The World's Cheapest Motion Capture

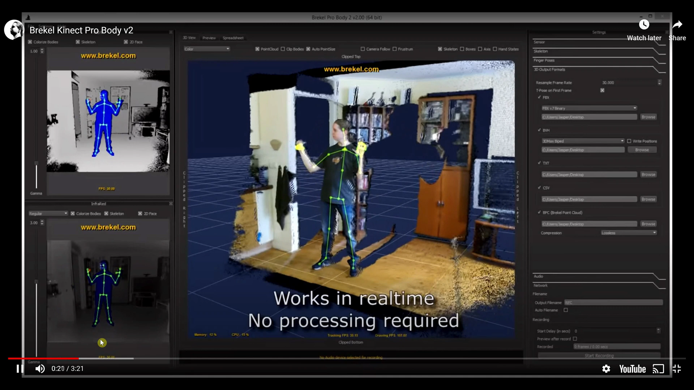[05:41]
And I haven't used it myself, but Breckle makes a suite of depth camera-related software that uses the Kinect to do hand tracking,
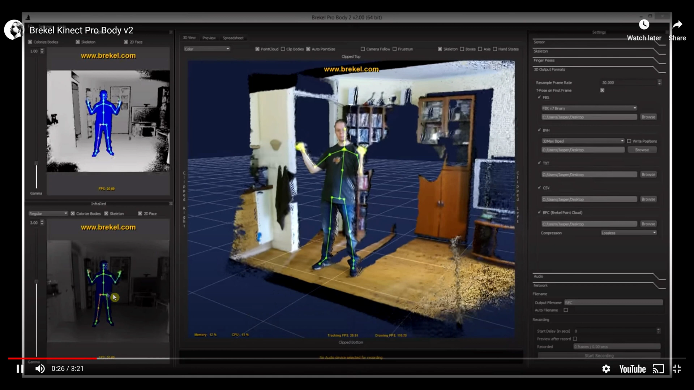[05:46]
facial tracking, body tracking. And it looks super cool.